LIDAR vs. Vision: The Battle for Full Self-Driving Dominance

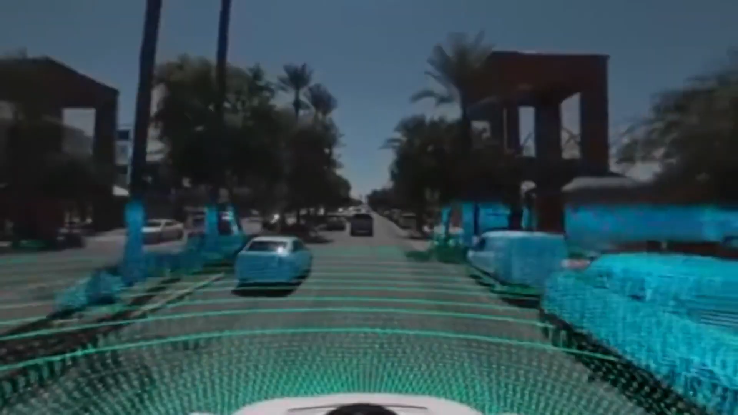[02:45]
typically in the infrared spectrum, around the 905 nanometers or 1550 nanometers wavelengths.